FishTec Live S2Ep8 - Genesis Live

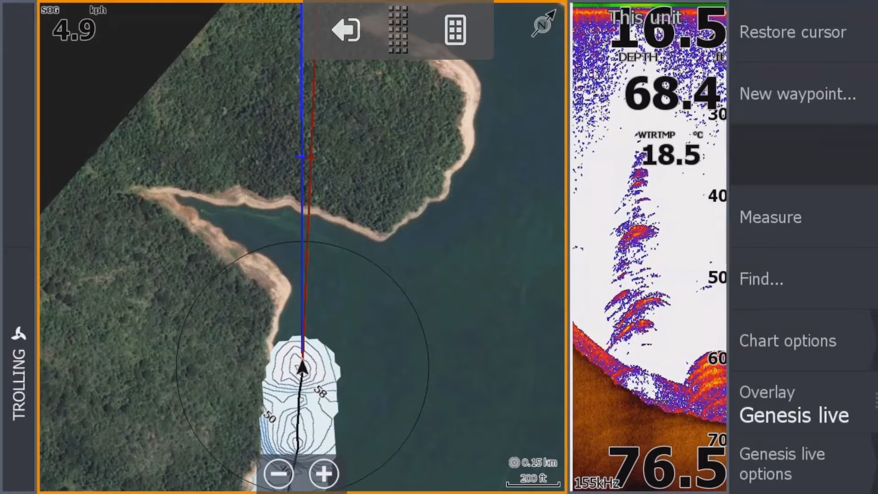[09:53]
On screen: water 18.5°C
yummy four stroke going so we're going to do a little bit of trawling um right something i forgot to show you you can see we
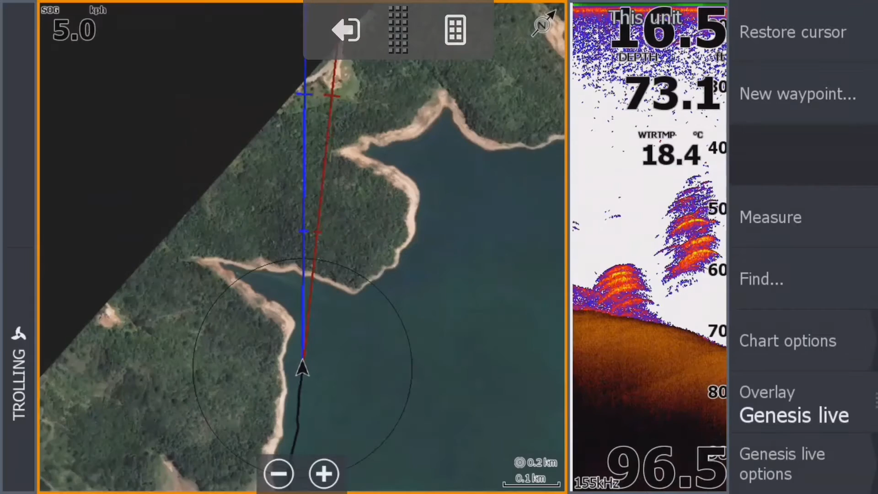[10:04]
On screen: water 18.4°C
did cover quite a bit back there as you can see
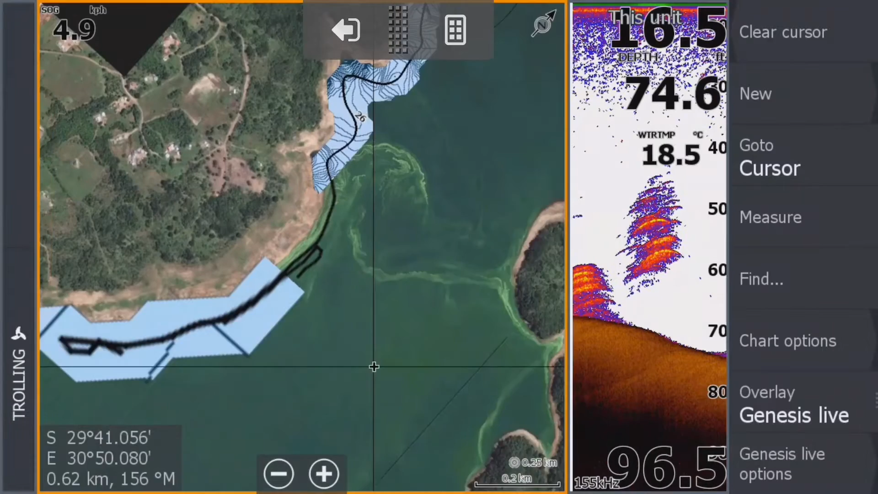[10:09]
On screen: water 18.5°C
we did quite a bit of a section there uh so we we want to do all these little bays
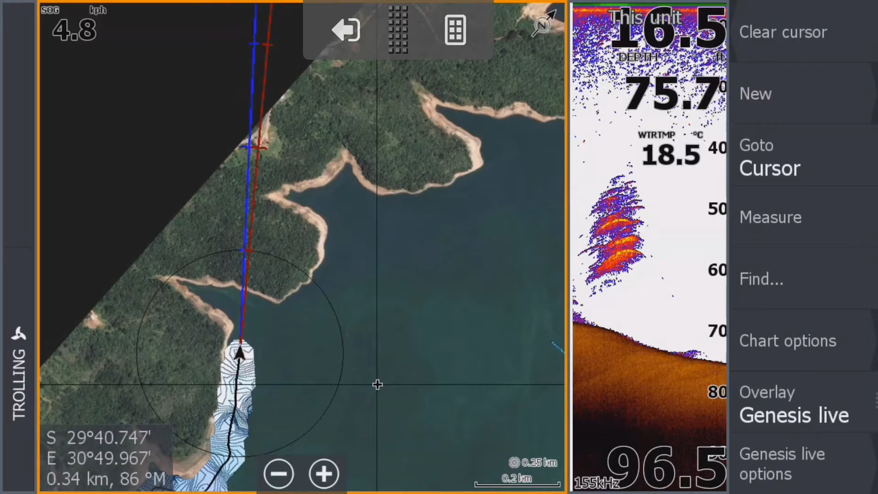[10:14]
On screen: water 18.5°C
here so i'm going to speed it up a little bit with the with a little bit of trawling um but guys i forgot to show you something um the frequency on the tm 150 remember you need 200 kilohertz for genesis live you don't have 200 kilohertz so what you need to do is you go into your custom settings
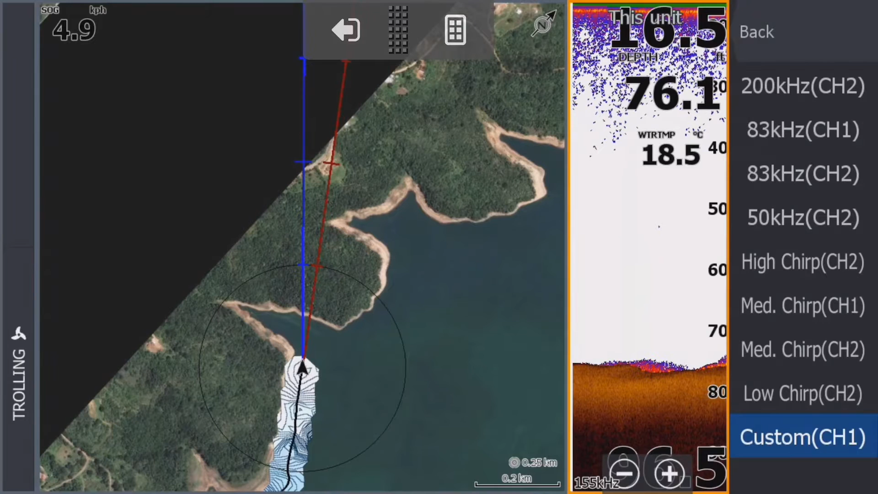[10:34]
On screen: water 18.5°C
and you're going to put in the the highest frequency that a tm 150 one uh
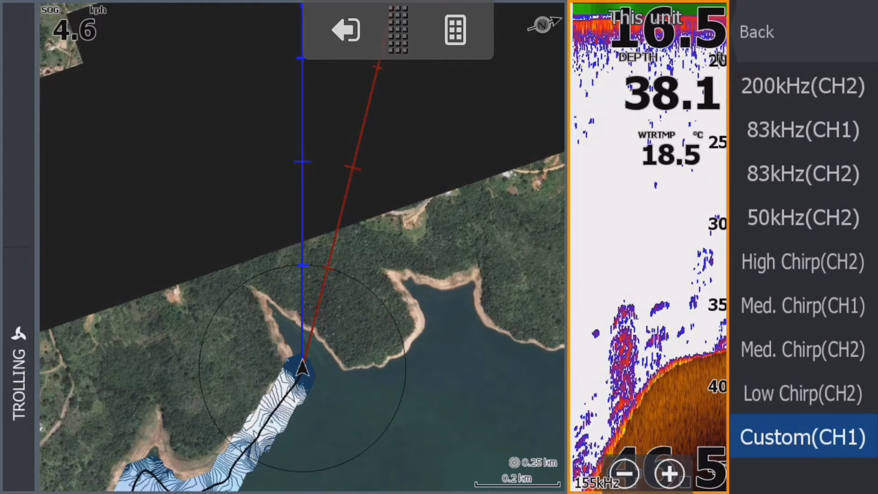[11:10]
On screen: water 18.5°C
whereas with the uh hdi and the all the other uh lawrence type transducers
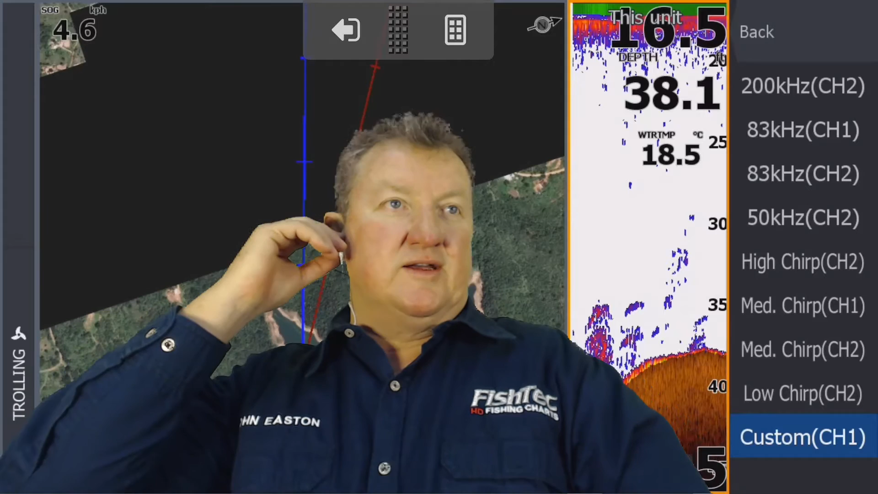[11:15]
On screen: water 18.5°C
uh clint good evening uh thanks for for joining uh clint just asked a question he said uh speed limit with live mapping guys if your transducer is set up um in line with the planing surface of your boat and not on the step like my uh boat is well i'm talking about my my bass boat my center console um they say you can comfortably run around up to about 25 kilometers per hour
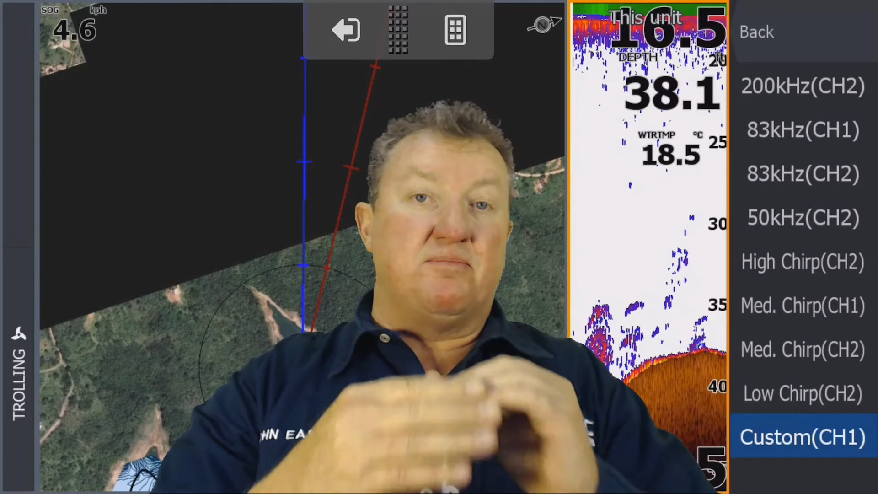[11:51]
On screen: water 18.5°C
comfortably and it will map so um but just be careful if you if you're getting bubbles or you've got a chip or something underneath the actual hole and you get those bubbles running under the transducer and you're losing contact with the bottom it's going to create horrible pinnacles and actually ruin your genesis live chart or in fact any chart that you're creating whether it's adding to your genesis account for the social map or your private account whatever it might be so guys just before you use any form of genesis live recording or anything see what your boat can handle
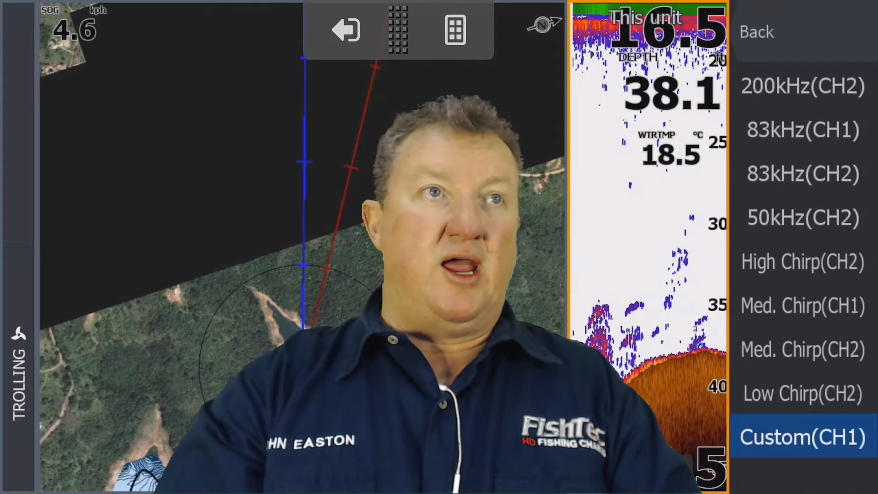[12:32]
On screen: water 18.5°C
if it can do 25 30 k's an hour and it can record nicely without any hassles by all means that's the speed at which you can go up and down the dam and and record and of course you know just be careful if you're on a dam which has got a low level be very very careful that something's not sticking up and you might drive into something and damage the boat
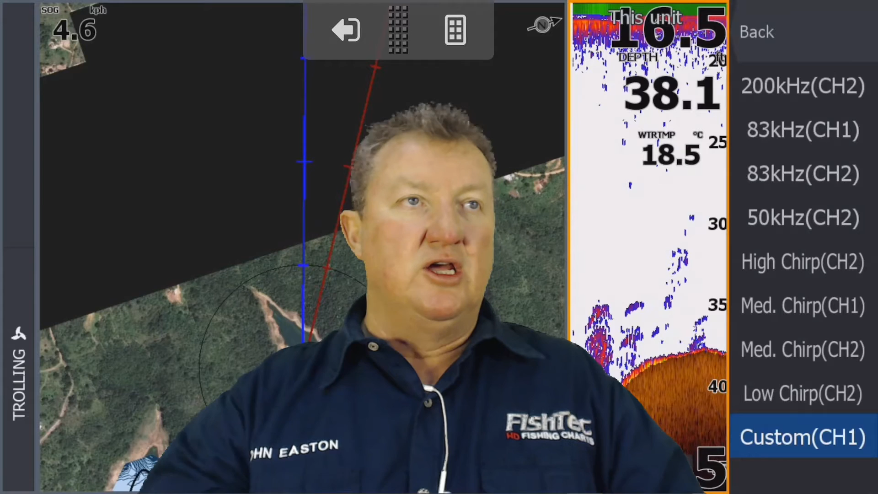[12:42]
On screen: water 18.5°C
so clint uh lens thank you for the question i hope that helped you um let's get back to the show the total scan and all that yes you
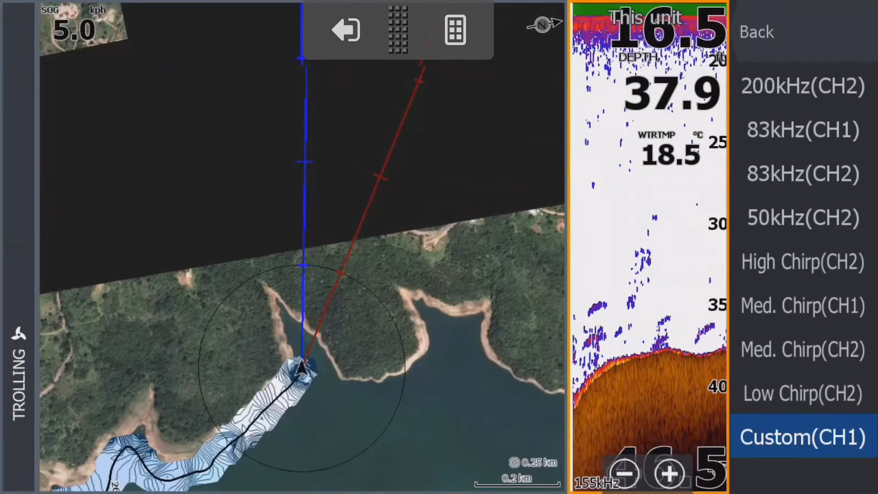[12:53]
On screen: water 18.5°C
can use um the 200 kilohertz right
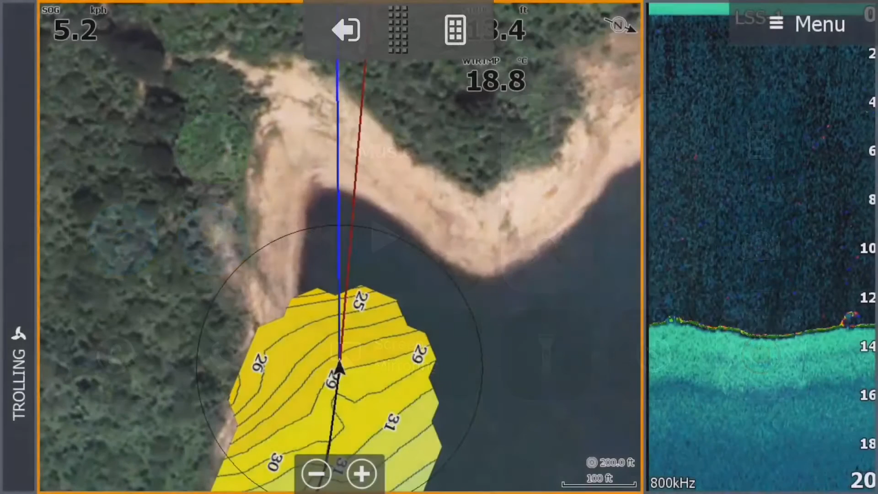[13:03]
On screen: water 18.8°C
right here's something else uh that's quite interesting while we're trolling out this little section here um if you use fish reveal your structure and chart which is that one there structure and chart can you notice what has happened the
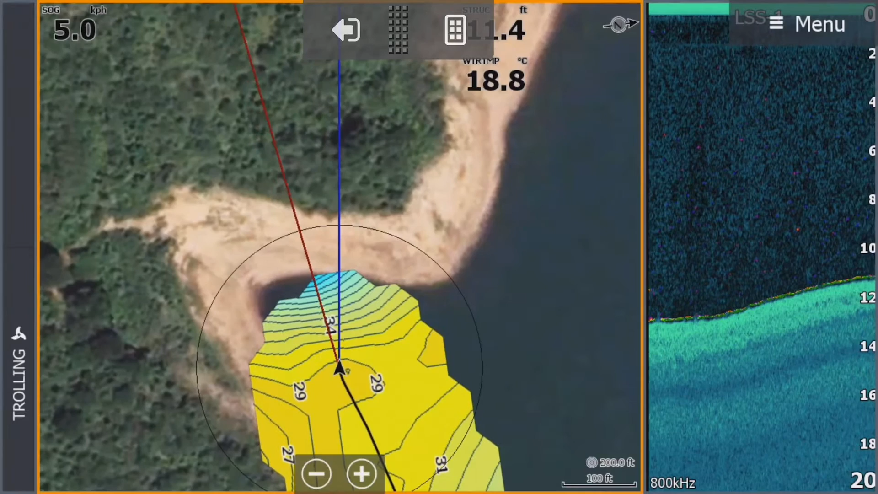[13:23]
On screen: water 18.8°C, speed 5.0 km/h
depth data now all of a sudden is extremely accurate you know on the uh fish reveal side but the chart the genesis live is still compensating for that 16 and a half feet that we put in so guys if you don't want to be off put
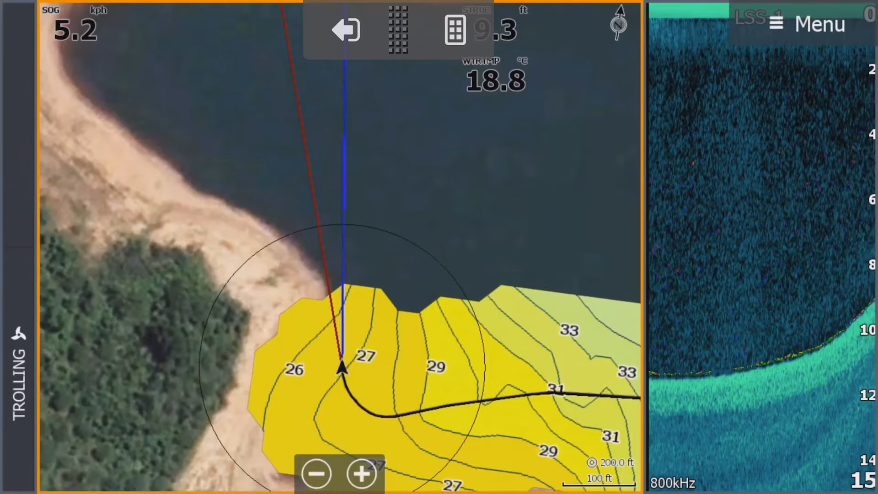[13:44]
On screen: water 18.8°C
by the depth just on your sonar view uh just switch over to down scan and um use the fish reveal feature there your your depth and your um everything comes right you'll see your structure depth at the top isn't just depth depth it's structure depth so yeah there's another thing that we've just learned together oh i've got a fish on chat later